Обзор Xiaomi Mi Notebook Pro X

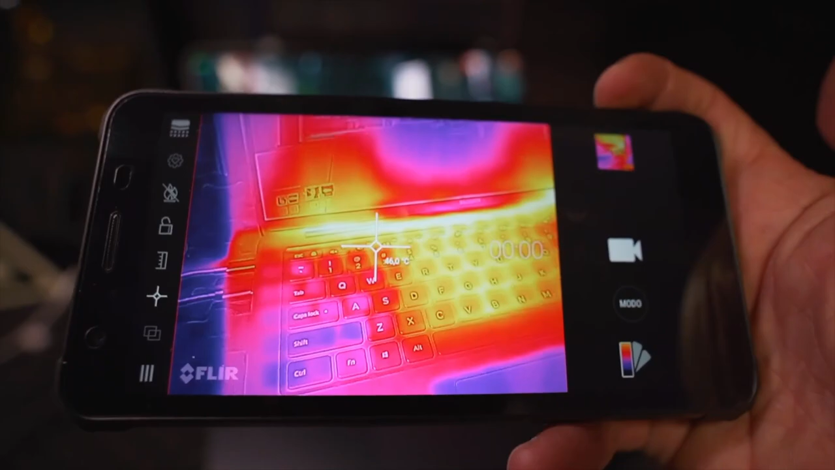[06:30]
Единственный нюанс – это при нагрузке нагревается середина клавиатуры, что на контрасте с остальными клавишами довольно-таки заметно, однако и не критично.
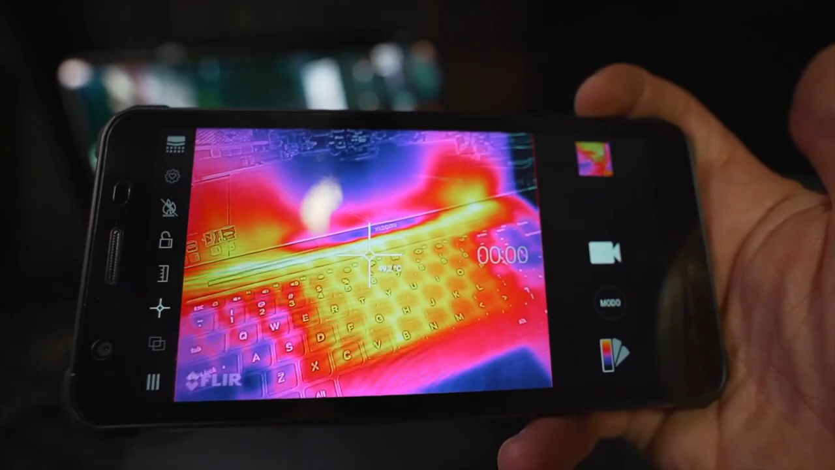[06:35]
По бокам от клавиатуры располагаются динамики, вроде Harman Kardon, но звучат они так себе.